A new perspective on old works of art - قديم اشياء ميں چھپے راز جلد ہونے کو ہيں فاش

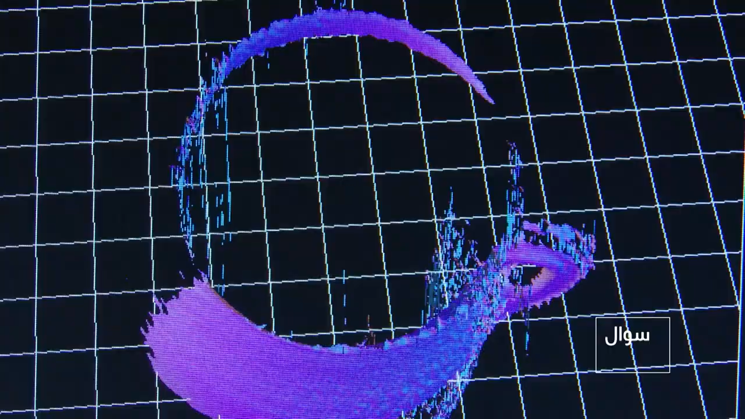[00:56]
گریفین سکینر سے حاصل کردہ تصاویر پھر پروسسنگ ٹیکنالوجی کی مدد سے جوڑی جاتی ہیں اور 3D ہائی پرفارمنس سکیننگ کی مدد سے سہجیتی اشکال تیار کی جاتی ہیں